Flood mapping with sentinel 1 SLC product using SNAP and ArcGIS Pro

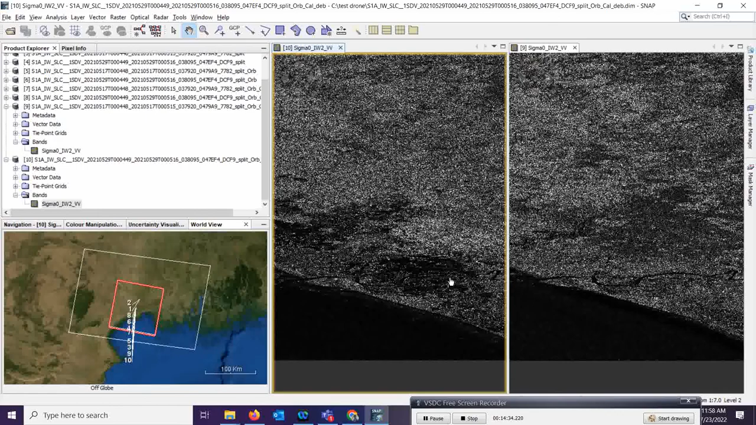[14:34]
There is some effect. Okay. Because it's long back, I did. So, I am not knowing exactly.
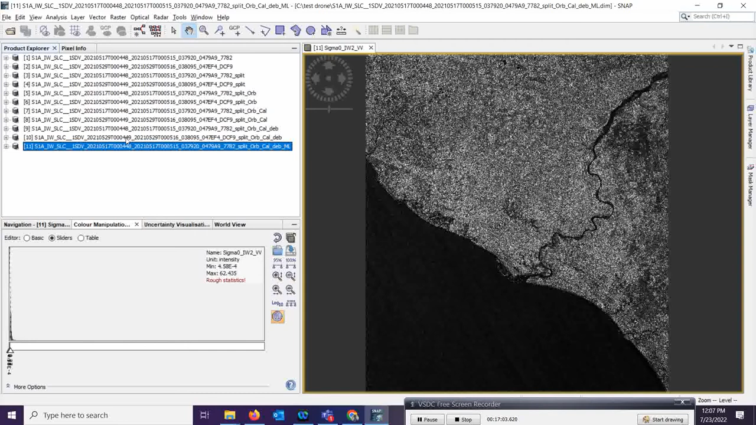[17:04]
And if you click on this, then you can very easily understand now image how it is now very much clear. Okay. The same process now you have to apply over the 10th image also. So, go to the radar. Okay. Then utility and then click on the multi-look. Multi-look is the process is actually making the pixels and the square pixels.
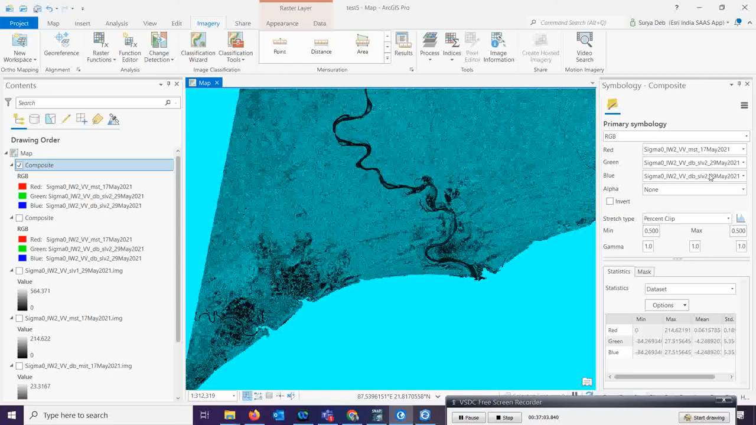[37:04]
highlighted will be your blue one okay so that's 17 and you want to highlight the flooded area so select those flooded date okay then go here and do the standard deviation and you
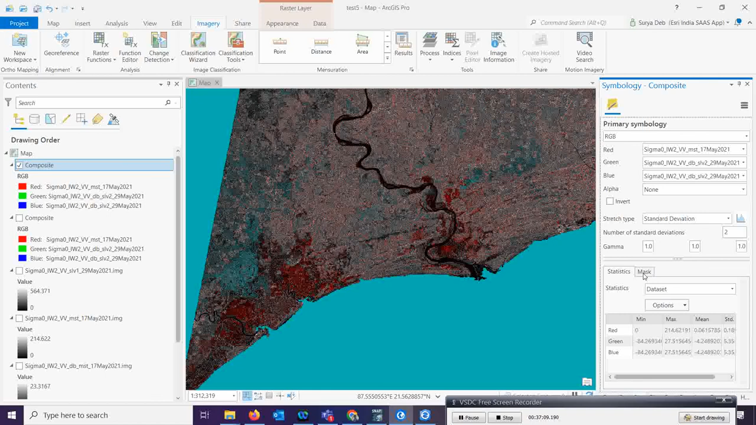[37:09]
want to put the mask over the display background value you can display background values so so these are the
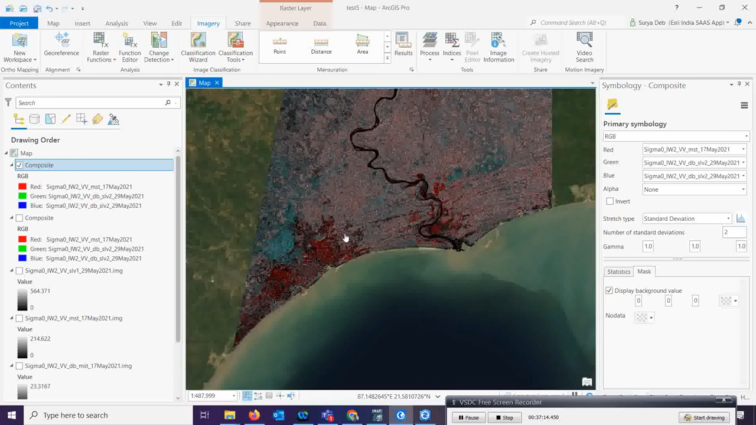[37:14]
area okay so which is coming in a very much red pixels okay so those
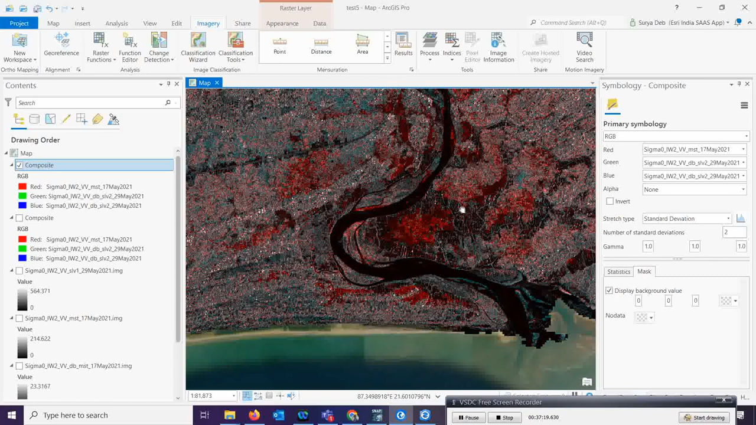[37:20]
are actually your more flooded area okay so those are the flooded so same process which is explained here here it is